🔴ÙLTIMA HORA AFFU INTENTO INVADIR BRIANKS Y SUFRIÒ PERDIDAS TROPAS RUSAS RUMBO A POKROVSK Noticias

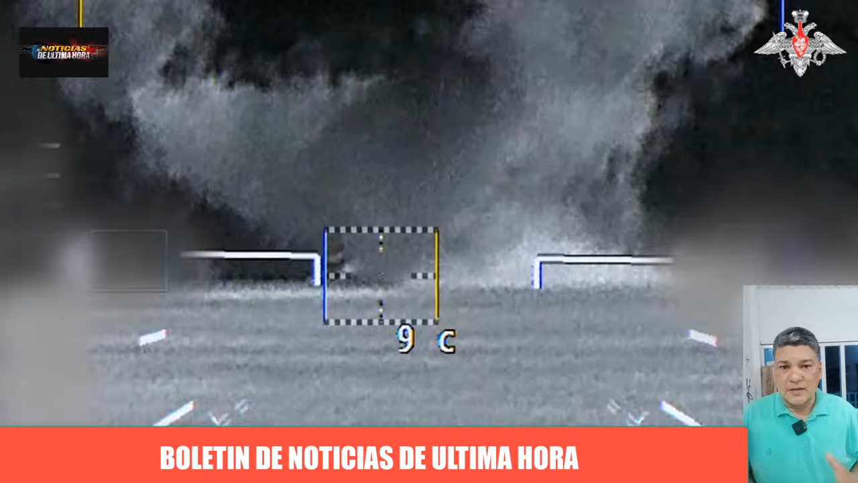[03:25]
así como un nuevo dispositivo de imagen térmica que permitiría alcanzar objetivos determinados con la máxima eficacia, tanto de día como de noche. Los blancos señalados fueron destruidos y tras cumplir su tarea, los helicópteros regresaron al aeródromo donde habían despegado.